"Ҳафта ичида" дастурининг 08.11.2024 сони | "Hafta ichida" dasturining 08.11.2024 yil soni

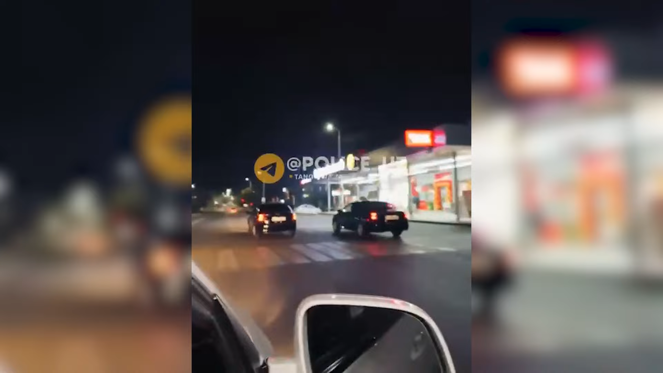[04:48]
Aniqlanishicha, bir nechta qo'pol turdagi qoidabuzarliklarni sodir etgan ushbu shovvozlar avtomobilni ham tegishli hujjatlarsiz boshqarganligi aniqlandi. Toshkent shahar yo'l harakati xavfsizligi boshqarmasi xodimlari tomonidan haydovchilar zudlik bilan aniqlanib,